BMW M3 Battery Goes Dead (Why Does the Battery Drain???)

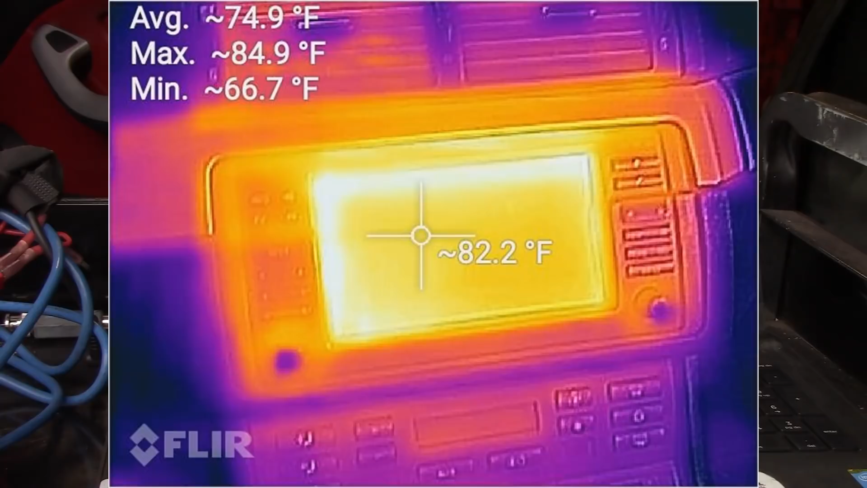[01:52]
On screen: spot 82.2°F, max 84.9°F, min 66.7°F
you know calling a bad radio I let the car sit for another half hour after it sat the radio had powered down the drain had dropped down to where you see it now and
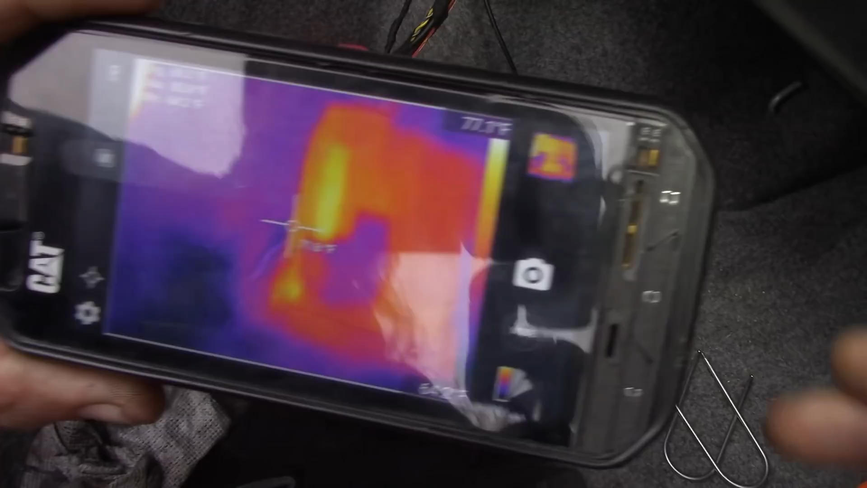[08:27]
see what happens all right there is our thermal camera and if you notice you
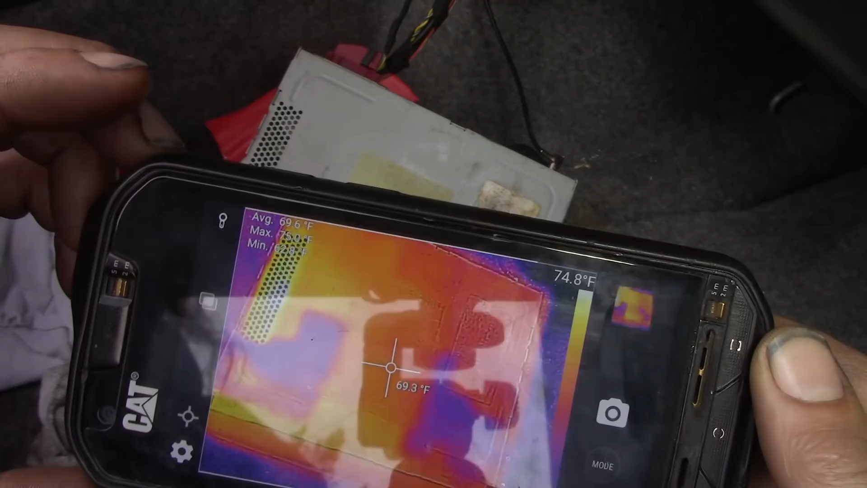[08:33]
On screen: spot 69.3°F, scale top 74.8°F
can see the heat signature coming out of the vents here you can see the heat signature on the
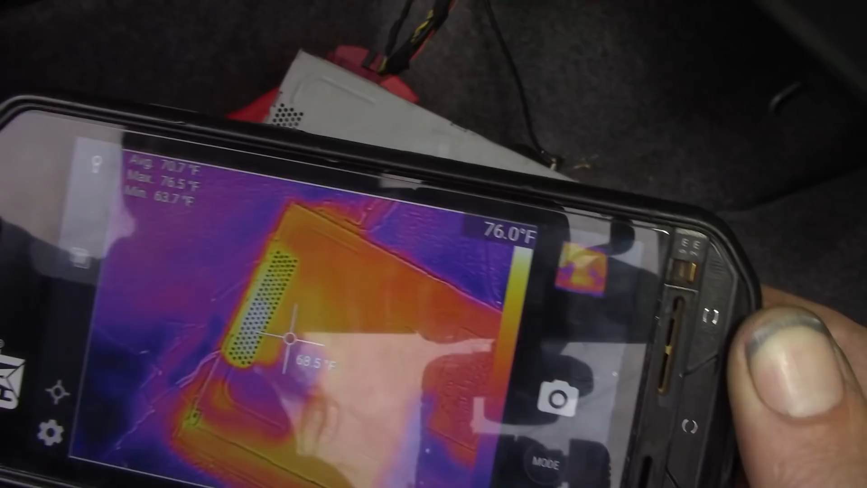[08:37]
On screen: scale top 76.0°F
on the unit okay this thing is is powered all right so actually what I wanted to do guys is I want to have the